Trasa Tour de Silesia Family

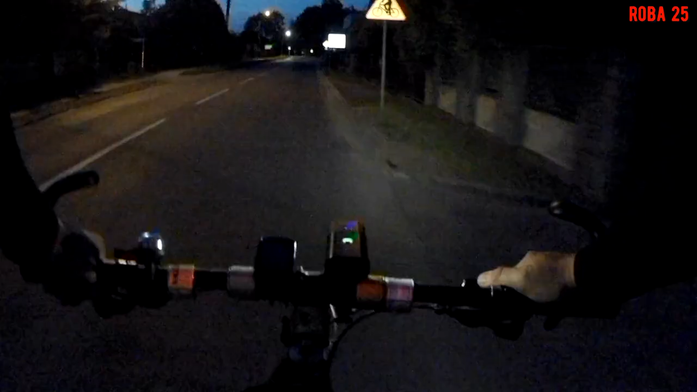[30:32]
Wyjeżdżam już ze strumienia. To, że był most kolejowy, którym pojadymy przez Wisłę. mamy czerwone.
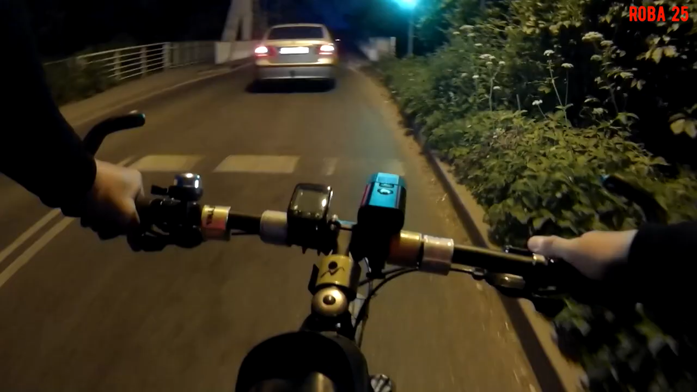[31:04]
Ale zaśmierdzią. Co zaraz? Może śpiewnicy. No i most kolejowy.
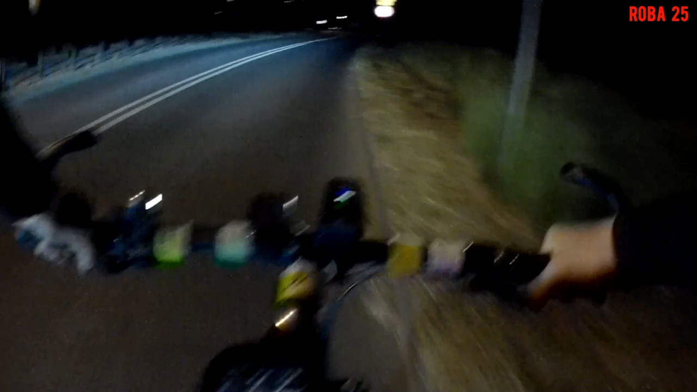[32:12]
U mnie by mogła być baza zawodów, a nie jakaś ugodowa. Tak, zaczynałem tutaj na skrzyżowaniu Brunowie i tutaj też kończę.